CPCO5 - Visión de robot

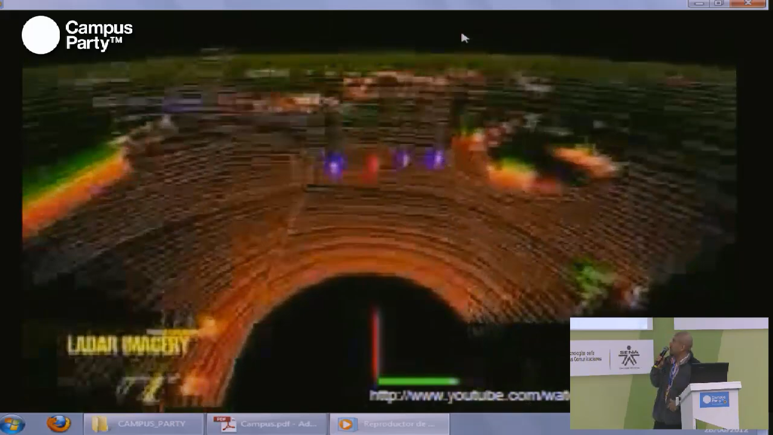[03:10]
Digamos estos sistemas pues se ayudan de muchos tipos de visión,
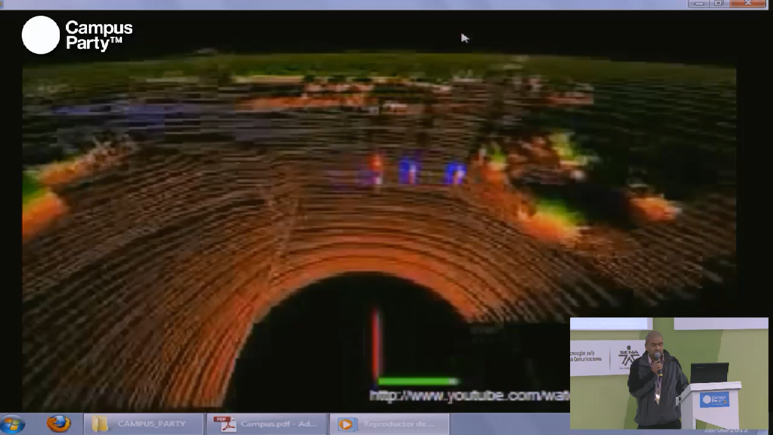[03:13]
puede ser imagen en color, puede ser imagen en sonido, puede ser imagen termográfica o ese tipo de cosas.